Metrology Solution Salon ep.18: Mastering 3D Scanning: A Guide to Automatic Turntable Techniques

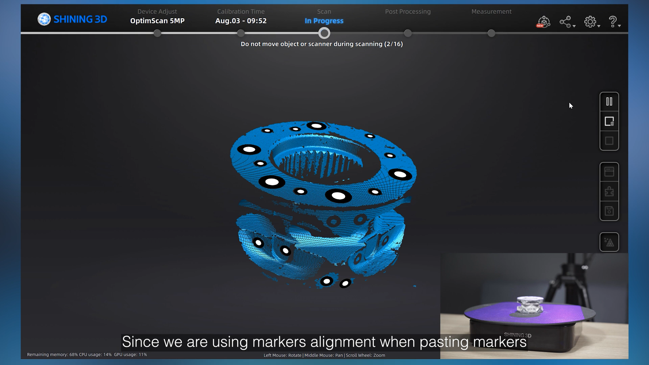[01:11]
when pasting markers, have to make sure between each turn, they share at least four common markers.
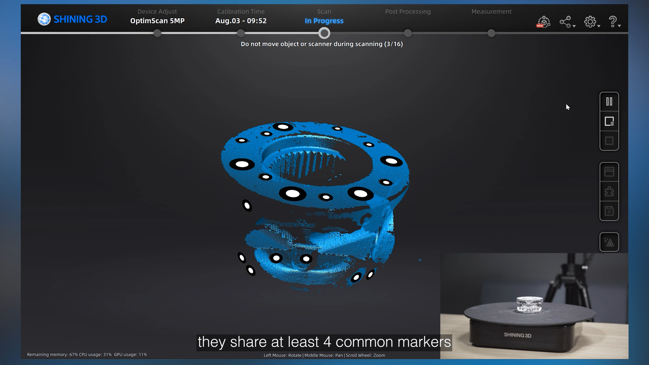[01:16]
All alignment will not complete and no data will be captured in that frame.